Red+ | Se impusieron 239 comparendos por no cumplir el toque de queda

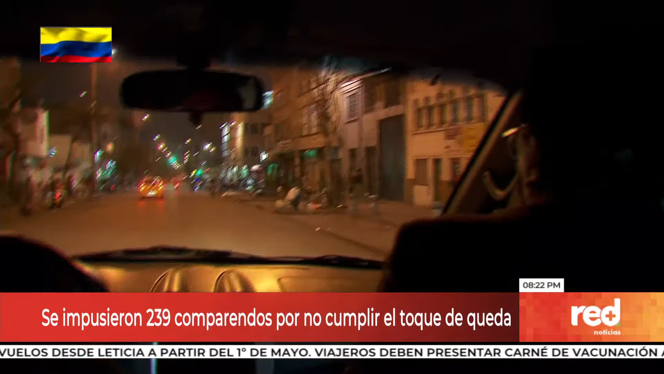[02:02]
La policía, algunas motos están llegando con sus sirenas y pues este es el panorama que se vive a esta hora en la zona de tolerancia. El comparendo, recuerdan las autoridades, vale 970 mil pesos por violar el toque de queda en este sector y en toda la ciudad.